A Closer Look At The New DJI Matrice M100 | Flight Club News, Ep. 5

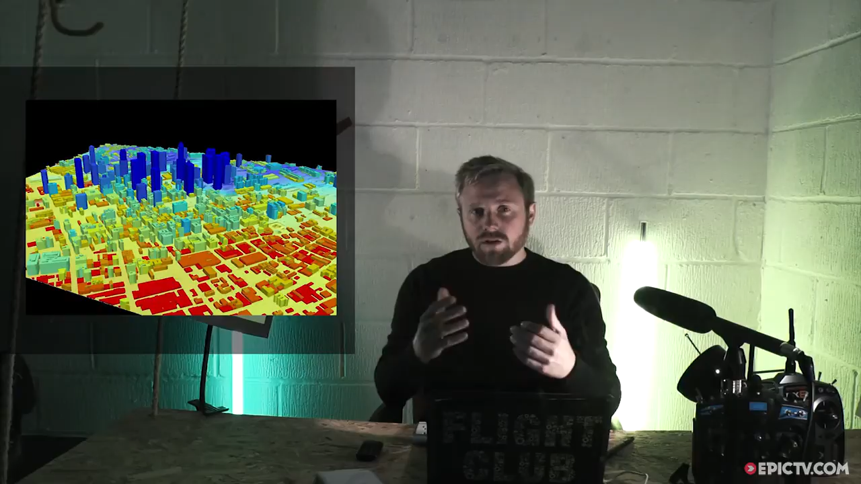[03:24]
radar but that uses lasers instead of radio waves the drone is pre-programmed to fly around the plane building up a millimeter accurate digital map of it this makes it much easier for engineers to